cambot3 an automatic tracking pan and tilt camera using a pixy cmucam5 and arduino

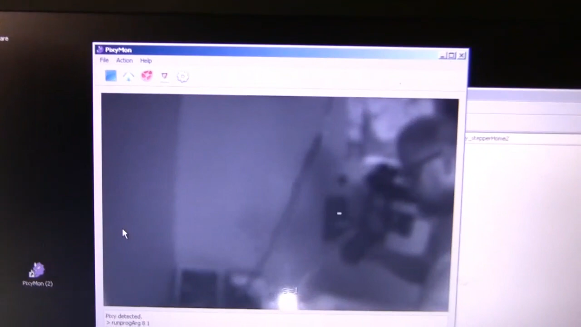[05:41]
And right here, I'm pointing an infrared light right at the camera lens. Now, this camera's been modified with an infrared filter and lens kit. So it mostly just picks up infrared light, although you can see a little bit of the image.